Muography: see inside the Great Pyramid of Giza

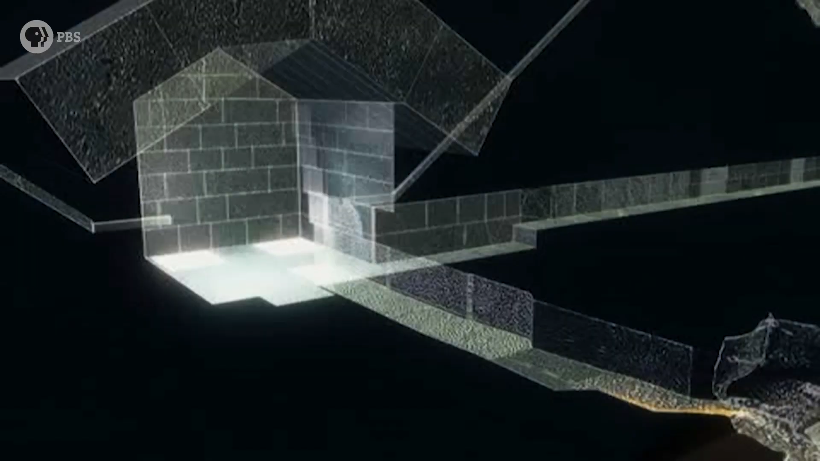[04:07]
Positioning the plates in the center of the pyramid maximizes the field of detection,